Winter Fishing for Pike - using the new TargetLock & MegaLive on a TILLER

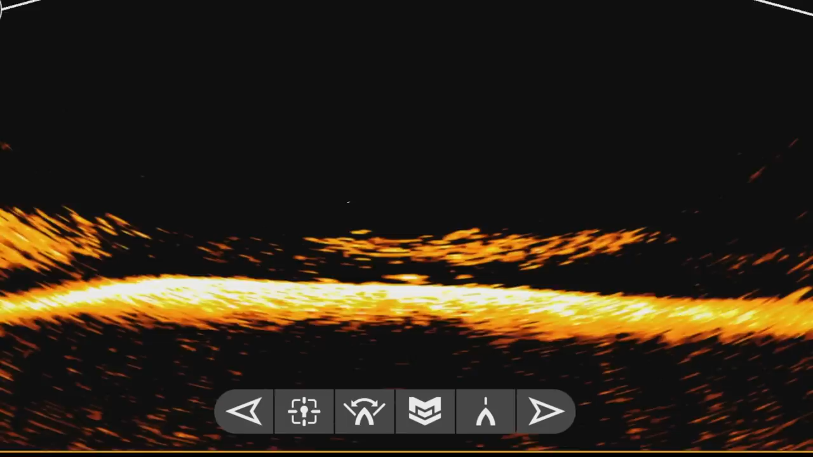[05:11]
That one was lurking below the bait fish.
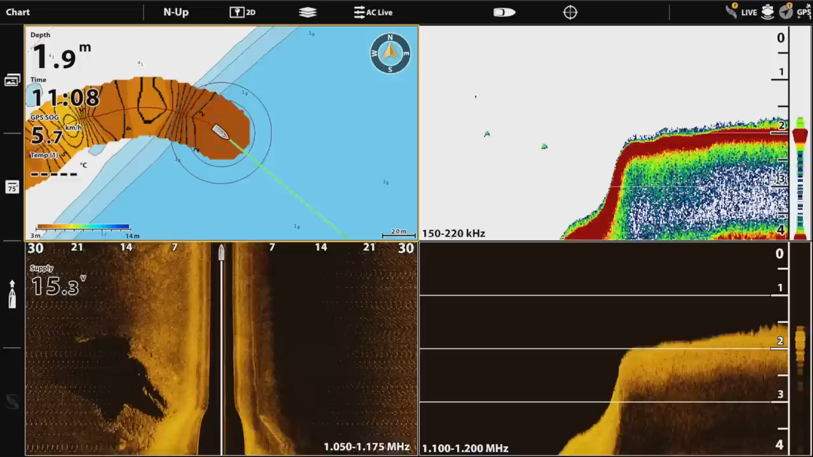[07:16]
On screen: depth 1.9 m, speed 5.7 km/h
So I'm using the auto chart at the moment to get a good reading on where the depths are.
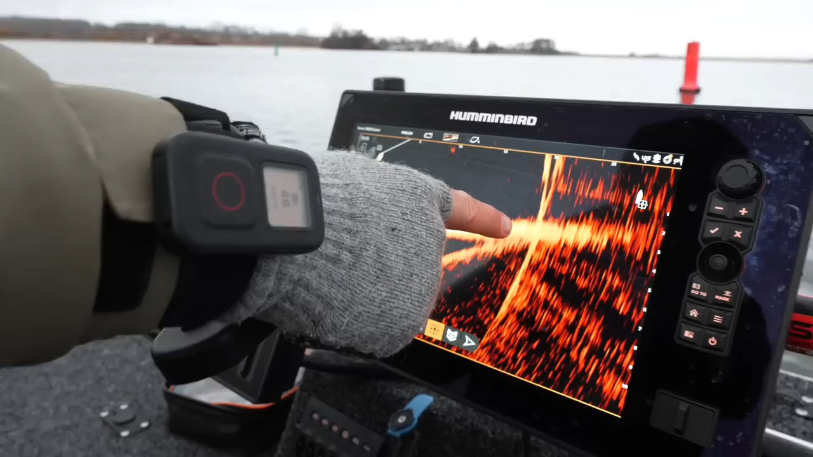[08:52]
keeps the rope of the buoy in place, because it keeps steering in that direction.
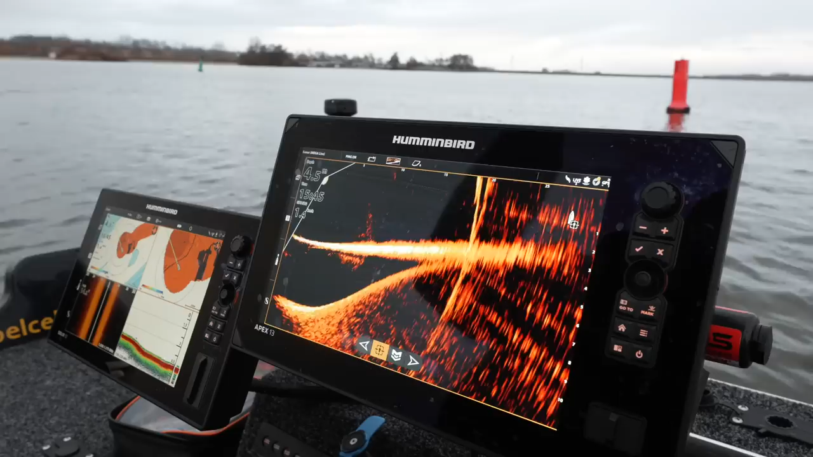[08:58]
So if I find a fish on a drop-off, you can imagine what that can do.